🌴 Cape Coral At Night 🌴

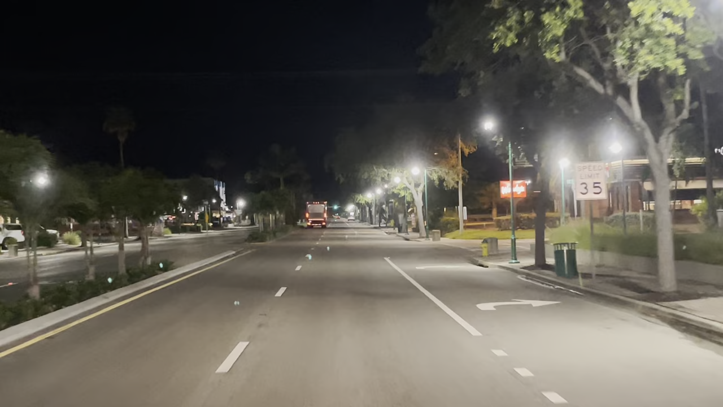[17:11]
That's not even a conversation to have. I don't get people. Yeah. This is downtown Cape Coral. You have a lot of bars. I don't think there's anything open this late, is there? We've never been here at 3 in the morning. That's 3.12 right now, so it's definitely, like... I don't know. Is there a nightlife? Like, real nightlife? Like, 3 a.m. Nightlife. I'm guessing the only thing... Ooh. I want to go there. Furniture store? Yeah, it's like a tropical furniture store.